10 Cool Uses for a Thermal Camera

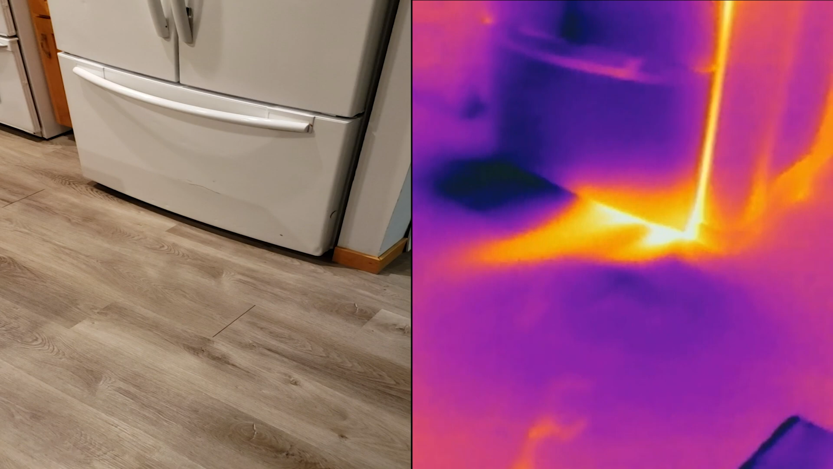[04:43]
We also see that I didn't leave the door open long enough for that hot spot to actually cool off. Here is another example of cold air sinking. The camera shows that the temperature is colder on the bottom of the steps leading down into the basement.
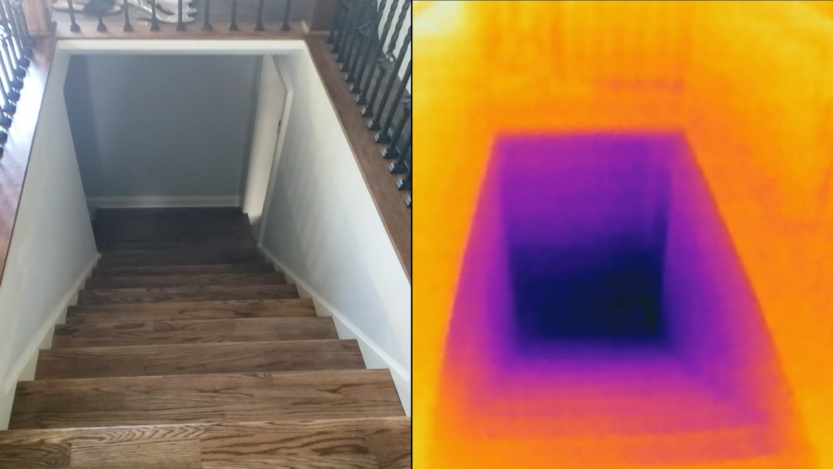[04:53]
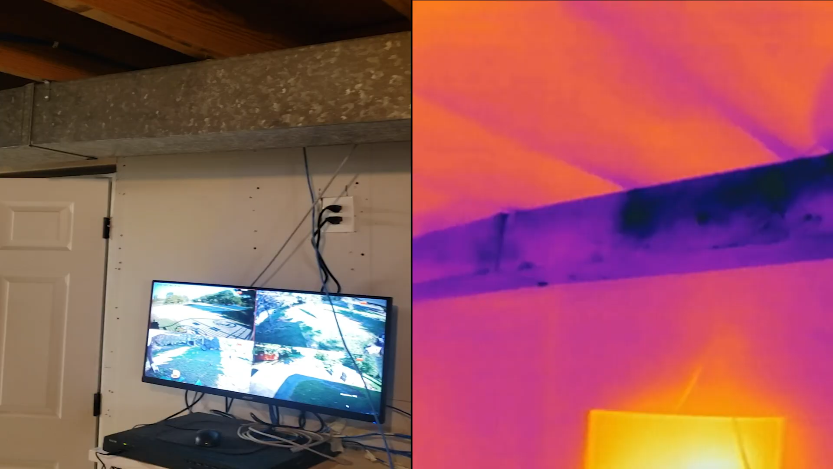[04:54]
Number 8. Leaking ductwork can easily be identified with a thermal camera, if it is not behind a finished ceiling that is. In this video, the air conditioner is on, and you can see that the ductwork is colder than everything around it. As we examined the ductwork, if there would be any blue spots spilling out around the duct, that would mean that that section is poorly sealed and air is easily seeping through. With this particular run, I did not find any leaks that were worth addressing.
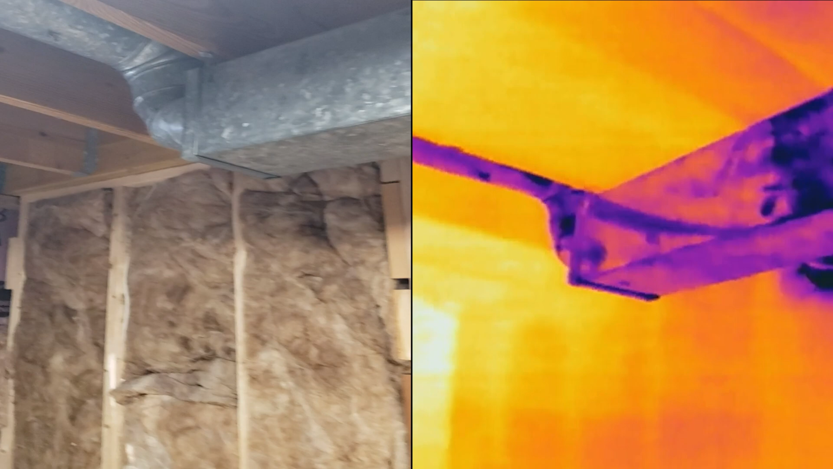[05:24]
But if you were to find some, firmly applying some foil tape over the leaking section is usually all that is needed to seal that up.
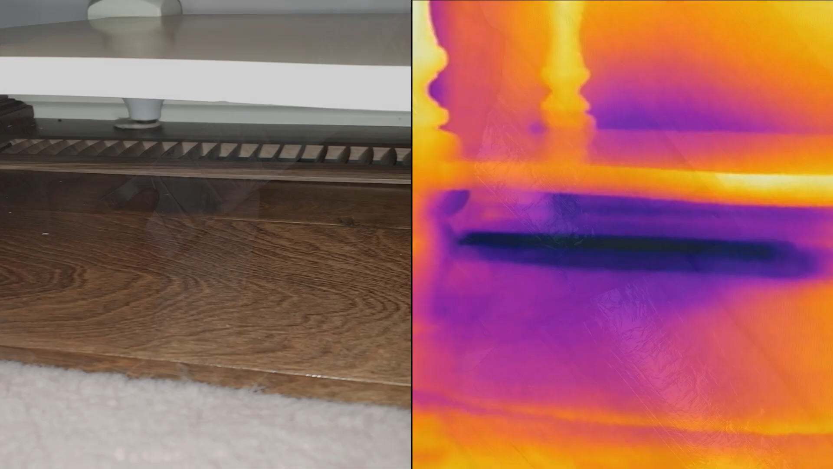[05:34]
Moving on to number 9.
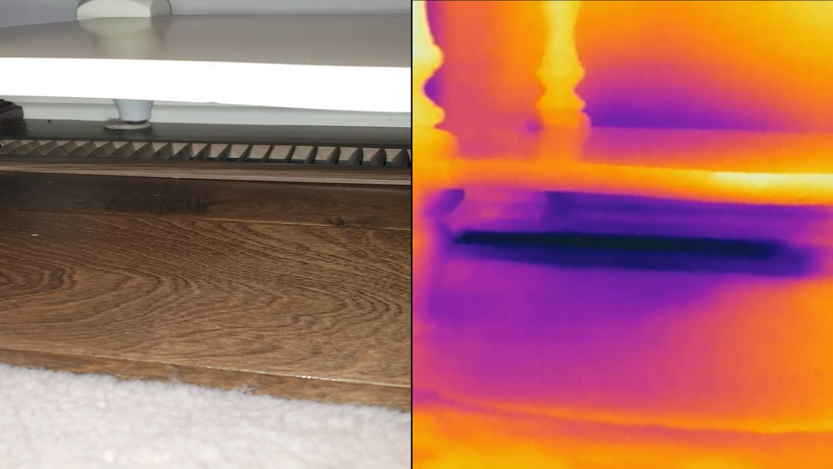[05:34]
Examining vents to see in which direction the air is being thrown.
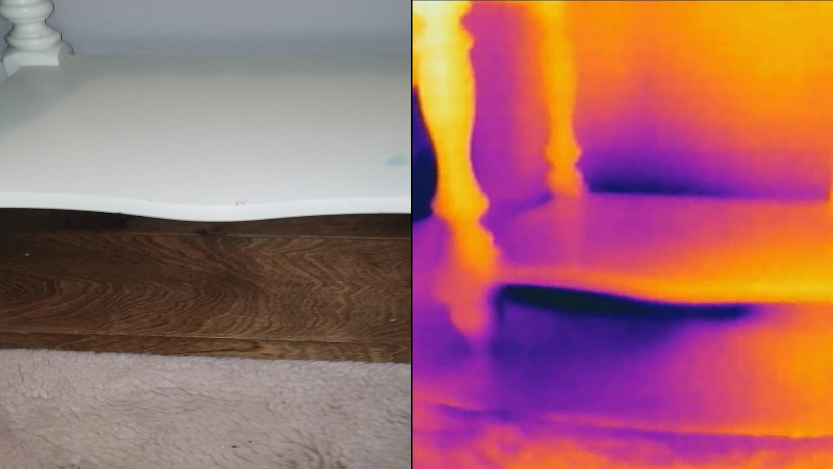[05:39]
In this video, we see that there is a little table above the vent, and with the thermal camera,
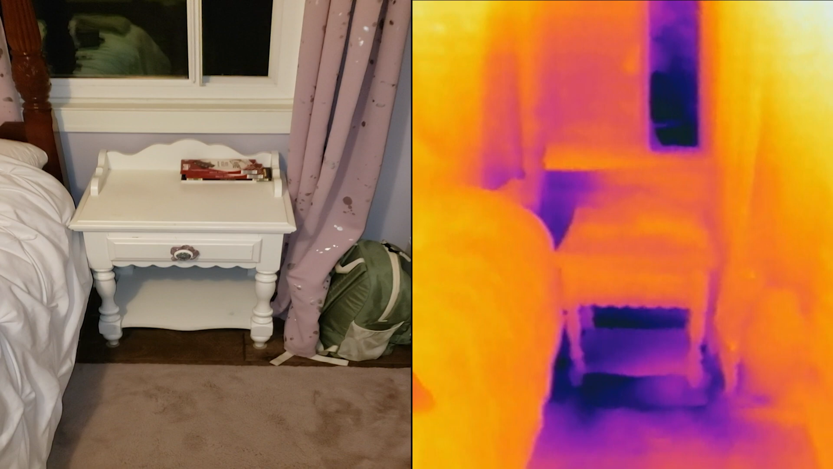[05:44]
we are able to see how the cold air is deflected and where it goes.
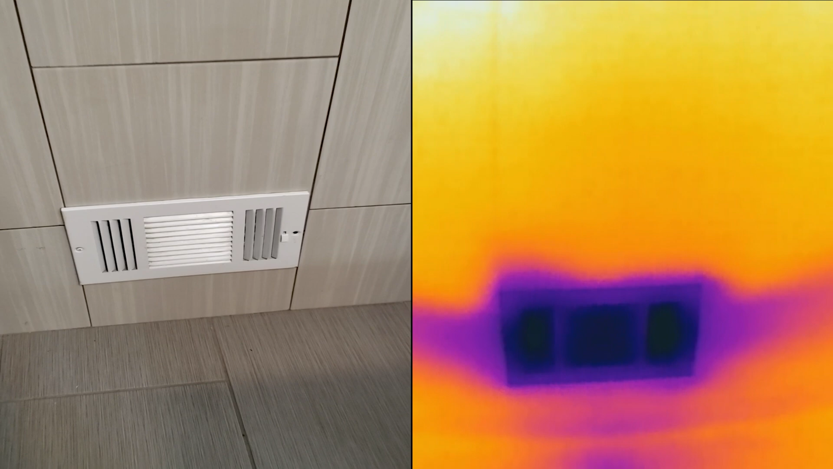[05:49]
This next vent here is designed to direct the air in three different directions. And as we can see on the thermal camera, it is doing just that.
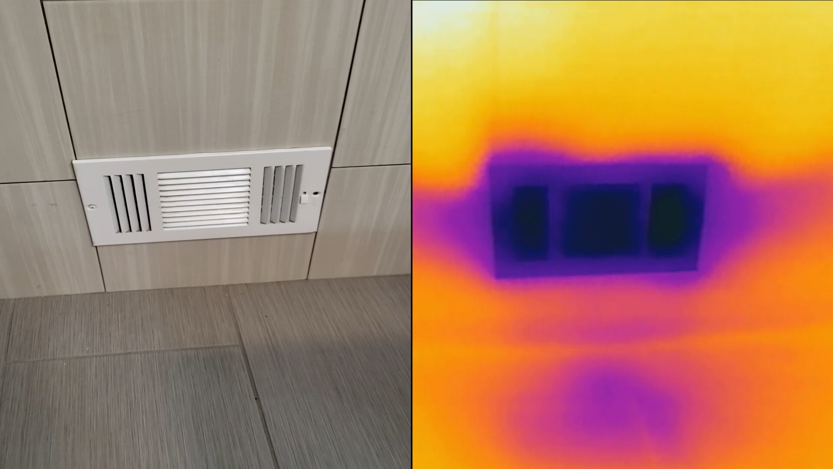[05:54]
Good job vent! And finally, number 10.
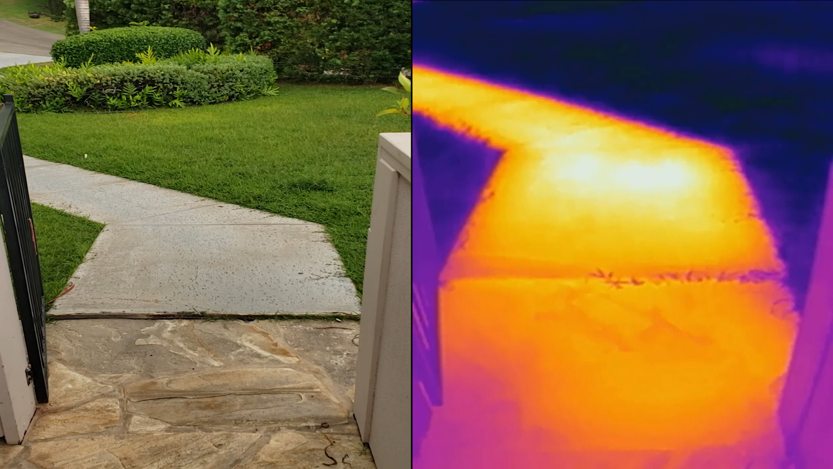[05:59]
Night vision. Various things like concrete and trees retain the heat they absorb during the day from the sun.
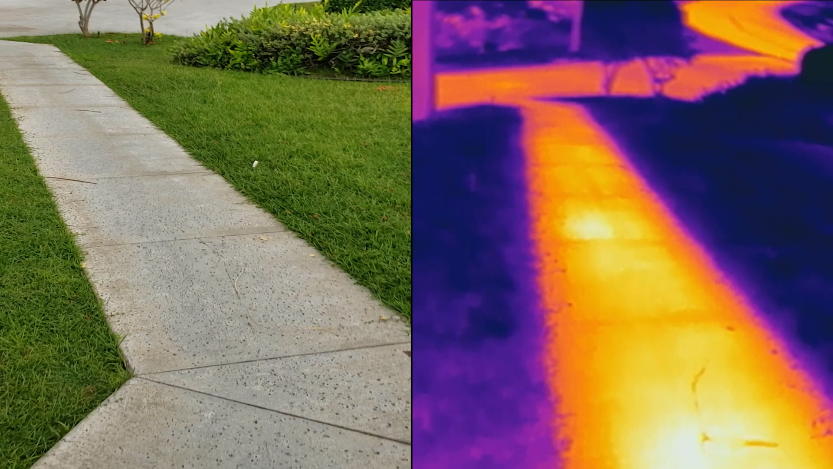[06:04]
Even after it gets dark outside, it takes a long time for them to cool off.
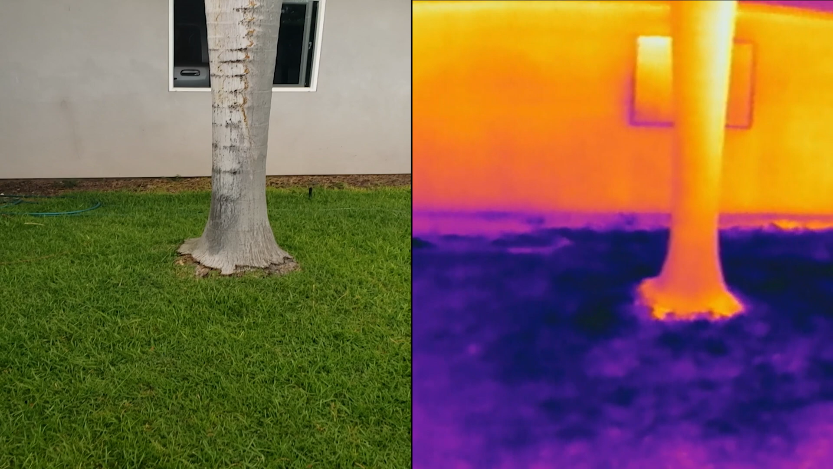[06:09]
In this clip, I filmed an example of a sidewalk and a palm tree during the daytime.
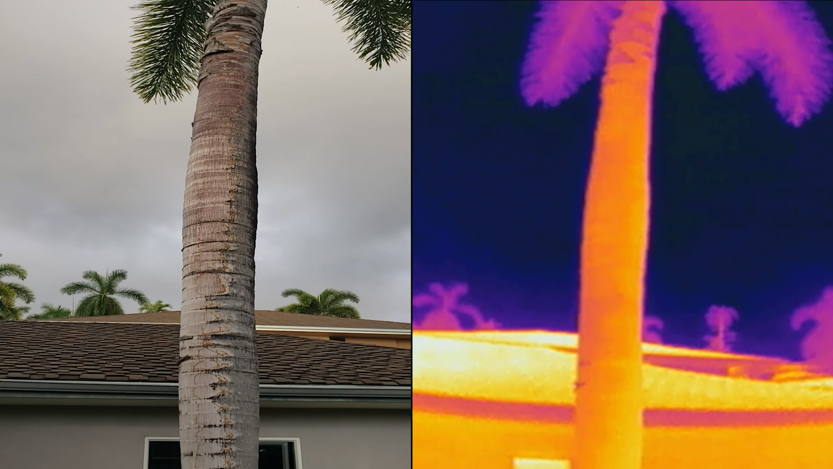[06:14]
I then waited till it got nice and dark outside and filmed that same spot again.
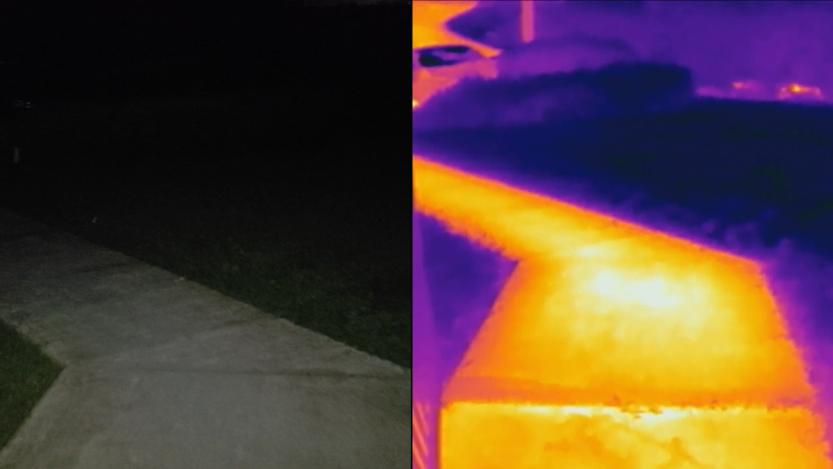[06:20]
Here I have the flash on my phone on, so you can actually see what I'm looking at,
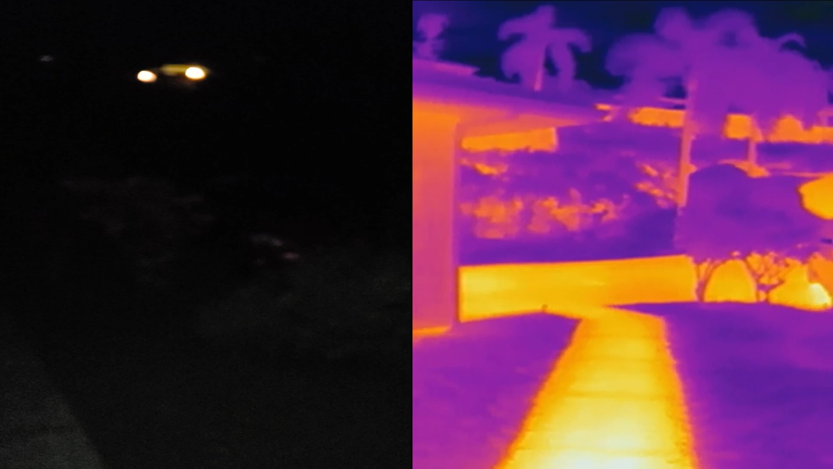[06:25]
but I also filmed it with the flash off and got the same exact results.
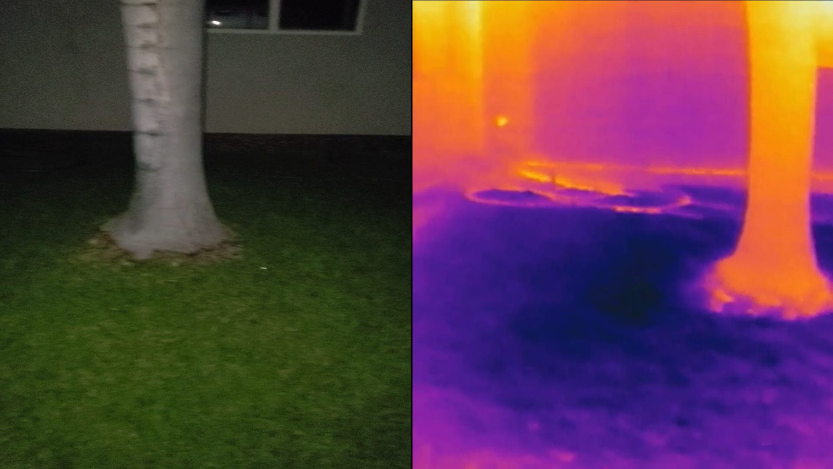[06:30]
You can see pretty darn good in the dark with the thermal camera. It's pretty incredible.
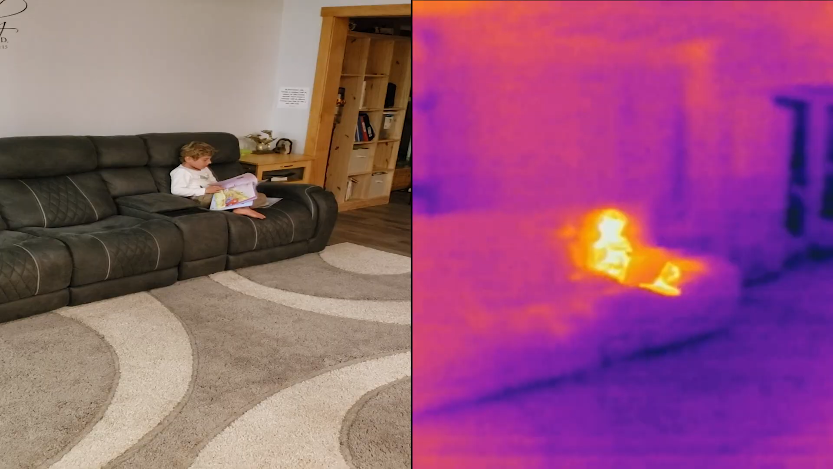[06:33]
Number 11. Bonus random footage. That's my son looking at a book.